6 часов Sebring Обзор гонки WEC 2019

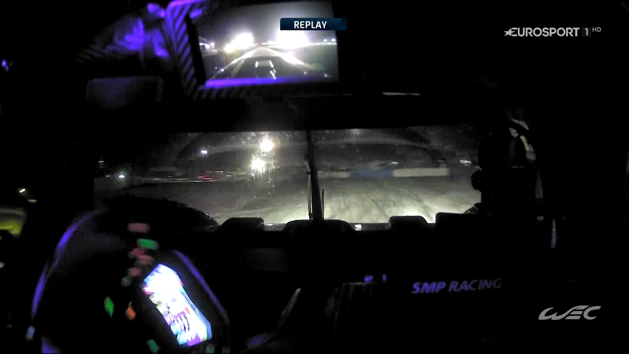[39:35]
И сейчас свою смену проводит Виталий Петров, у которого здесь разворачивает автомобиль. Но, к счастью, все обходится без столкновения со стеной.
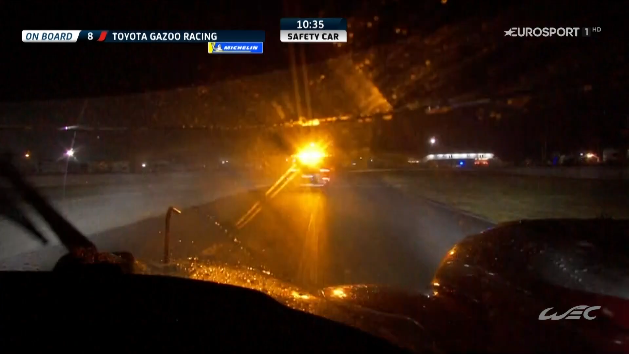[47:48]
Эта авария вызывает за 10,5 минут до конца гонки появление на трассе Пейскара.